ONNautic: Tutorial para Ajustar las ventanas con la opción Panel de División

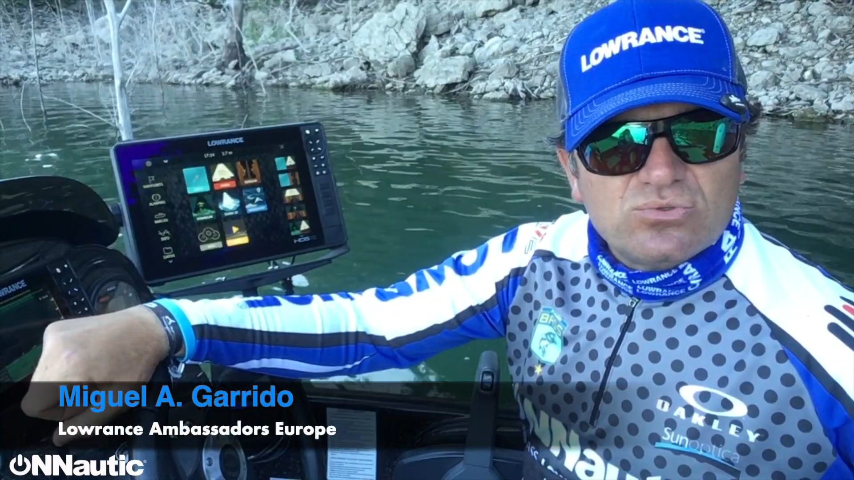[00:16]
hola a todos y bienvenidos a un nuevo tutorial de un nauti y en este caso vamos a enseñar cómo ajustar el panel
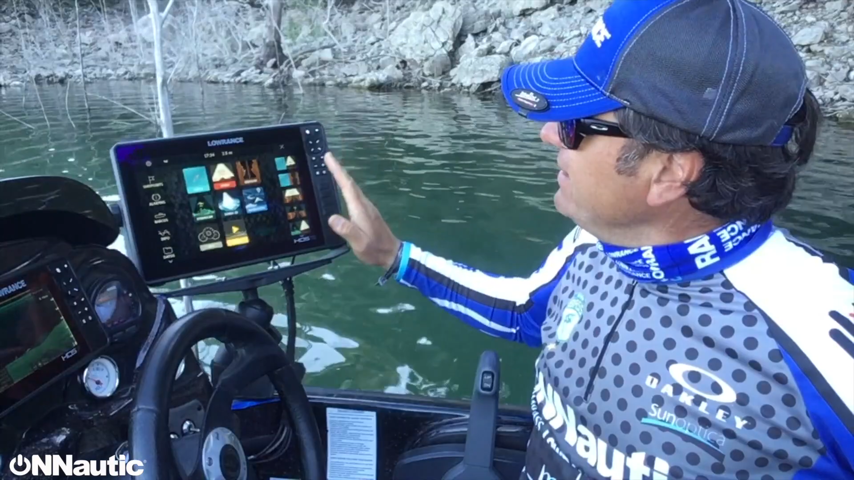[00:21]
de división de nuestra unidad de sonda logran para configurar nuestra pantalla y adaptarla a nuestras necesidades bueno como hemos comentado
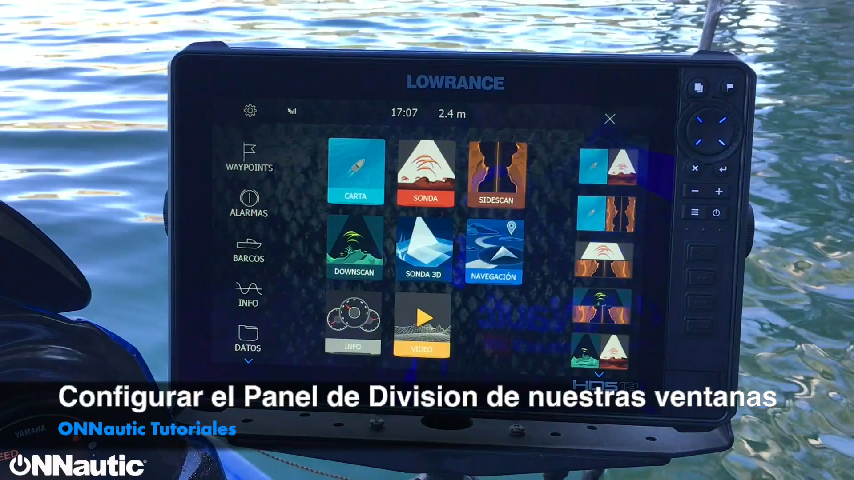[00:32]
anteriormente vamos a enseñar cómo ajustar la división de las ventanas en nuestra unidad de sonda de logran para ello es muy sencillo lo único que tenemos que hacer evidentemente
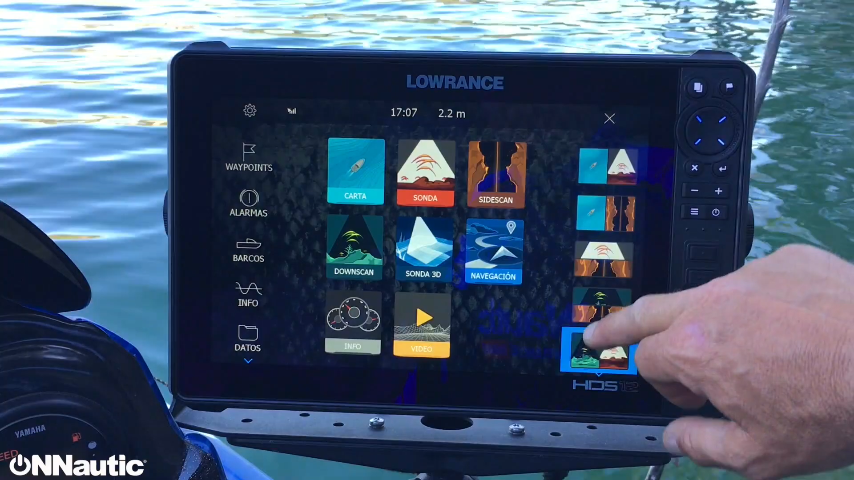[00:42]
es seleccionar cualquiera de los paneles o ventanas de trabajo que tenemos yo concretamente voy a seleccionar esta que tengo aquí como veis a izquierda tengo lo que son los relojes del motor de explosión todo lo que es el cuadro de mandos y a la izquierda tengo lo que es la cartografía en este caso del embalse en el que me encuentro bien si yo lo que quiero es ajustar la división simplemente es poner una ventana más grande que otra bastaría simplemente con darle al botón de
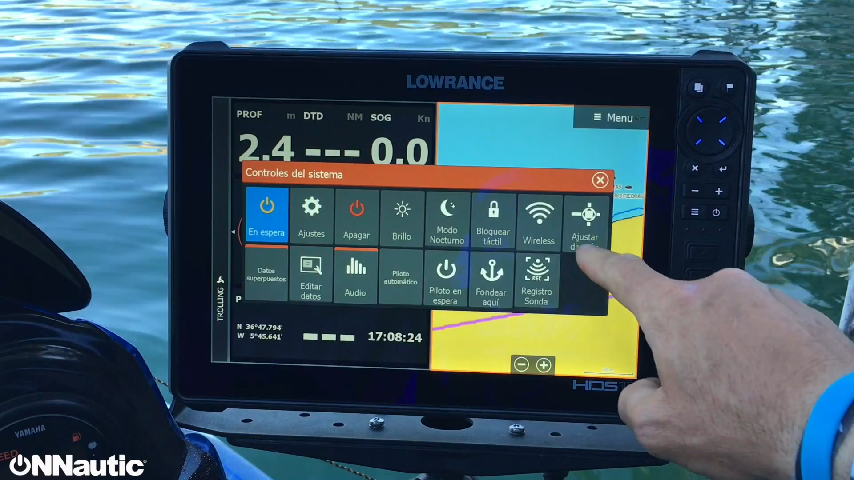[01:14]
On screen: depth 2.4 m
apagado y aquí tengo una opción que se llama ajustar división pulsamos en ajustar división y como veis en dicho panel aparece un botón en el centro con dos cursores de dirección derecha e izquierda que son los que me van a permitir poner más grande la ventana de la derecha o de la izquierda pulsamos sobre ese botón arrastramos como veis automáticamente soltamos y establecemos digamos la división entre ventanas carta